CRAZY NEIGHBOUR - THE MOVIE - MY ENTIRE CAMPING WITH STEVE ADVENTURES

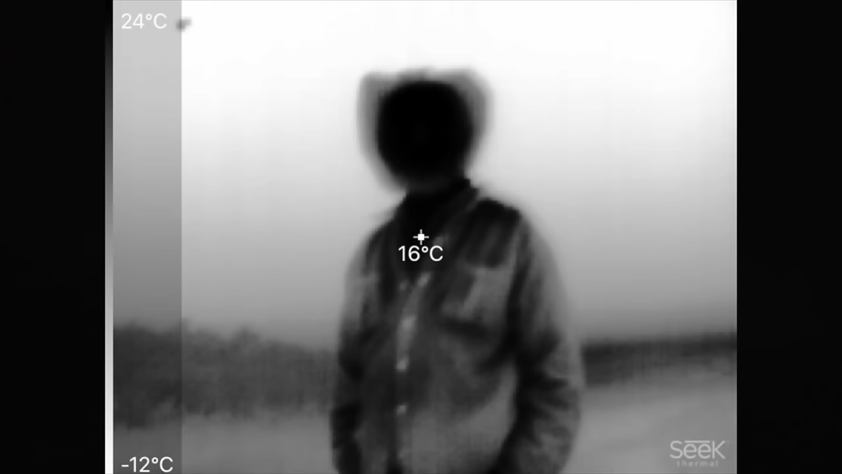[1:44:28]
On screen: spot 16°C, scale top 24°C, scale bottom -12°C
Filming the same thing here. We got a thermal cam on Crazy Neighbor and the real cam.